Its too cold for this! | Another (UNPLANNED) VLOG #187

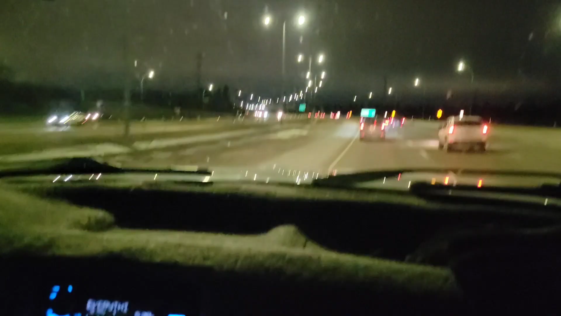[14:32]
This is the worst road in all of Edmonton.
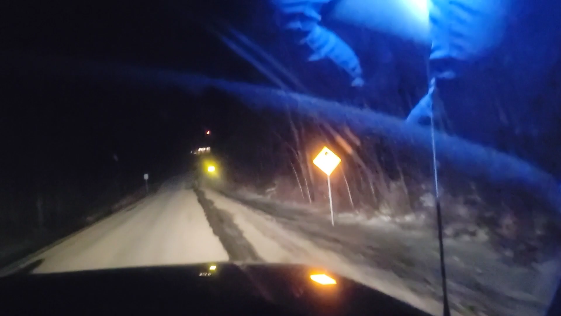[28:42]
I think I put it on that 510 sign, that township road sign. Okay. I think it's right in here. I'm gonna put on my hazards here. Yeah, this, yes, because that's the stop sign right there, and it was on a curve.